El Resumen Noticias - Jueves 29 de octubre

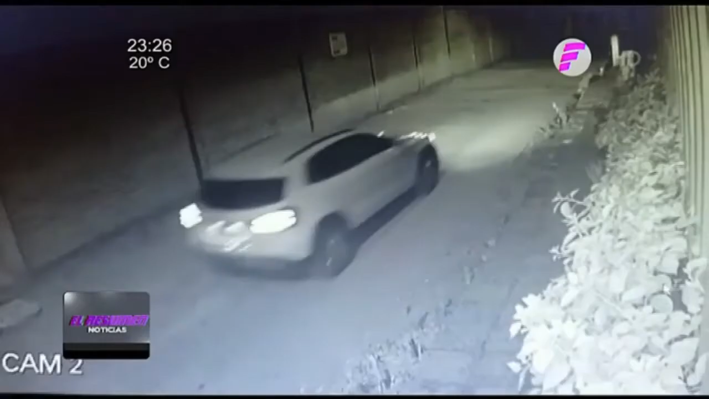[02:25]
Cerca de las 20 horas del pasado viernes 23 de octubre,
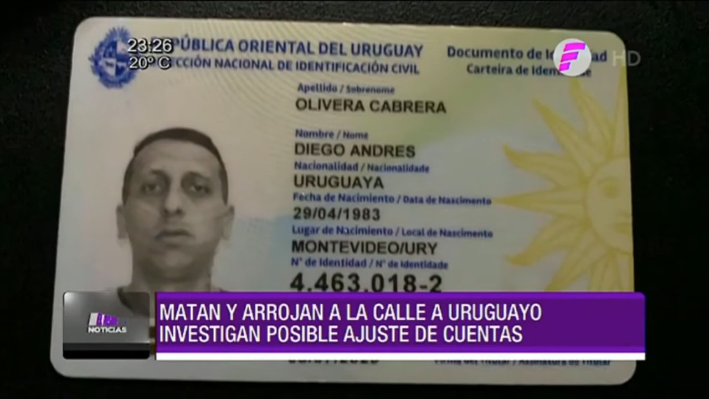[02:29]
el cuerpo de Diego Oliveira, de 37 años, fue arrojado desde una camioneta que pasaba por el barrio María Auxiliadora de Mariano Roque Alonso.
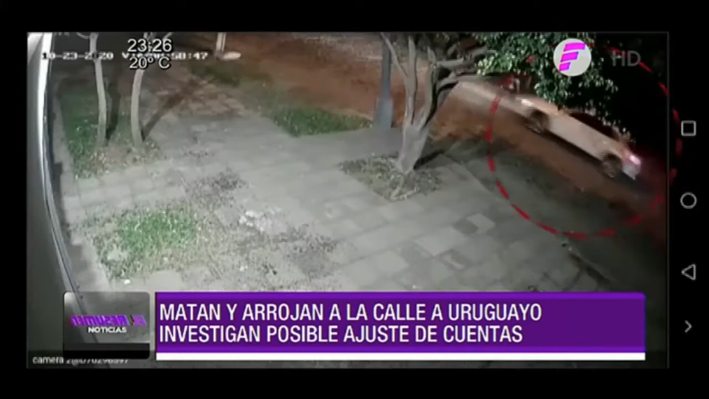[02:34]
Justo en ese momento, varios vecinos también pasaron por el lugar, pero nadie se quedó para auxiliar a la víctima.
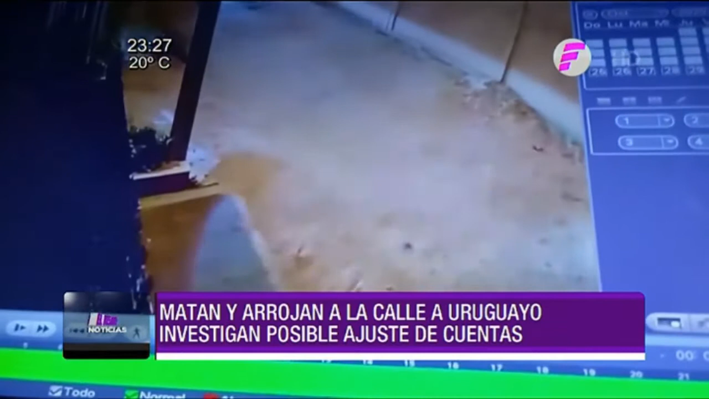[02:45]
Minutos después llegó la policía y confirmó la muerte del ciudadano uruguayo cuyo cuerpo presentaba varias heridas de bala.
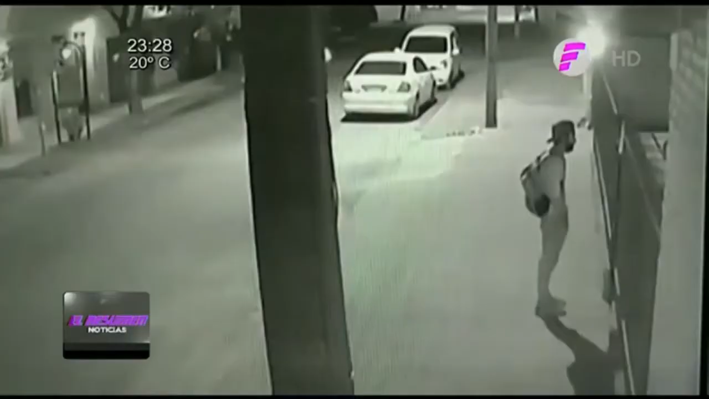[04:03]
El circuito cerrado registra el hecho que afectó a Francisco Dávalos de 22 años, quien fue apretado con un cuchillo cuando llegaba a la casa de una educadora en Concepción.
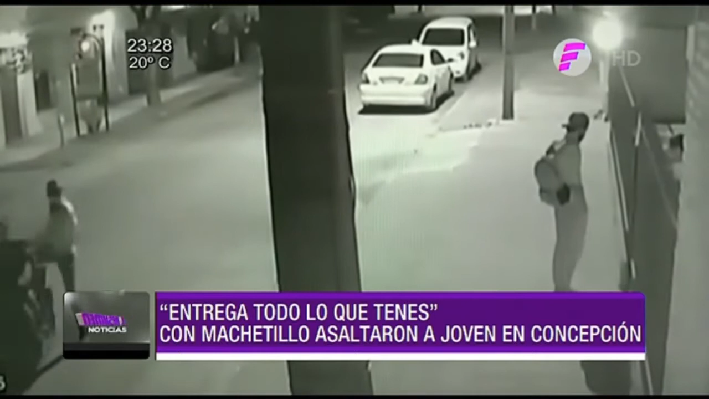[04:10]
Los delincuentes se movilizaron en motocicleta y uno de ellos amenazaba permanentemente a la víctima hasta lograr el robo de una mochila que contenía un álbum de pinturas y su billetera.